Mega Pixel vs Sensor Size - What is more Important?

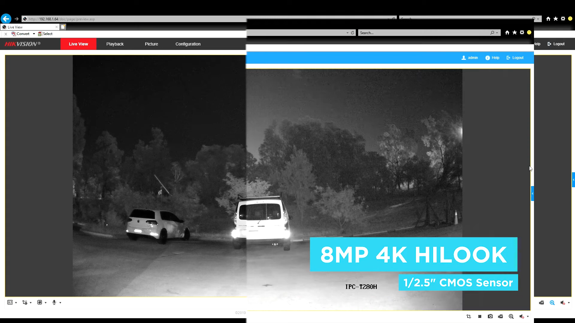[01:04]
Basically, the more light it can collect, the cleaner and clearer the video will be with less noise, producing better quality images when compared to those smaller sensors.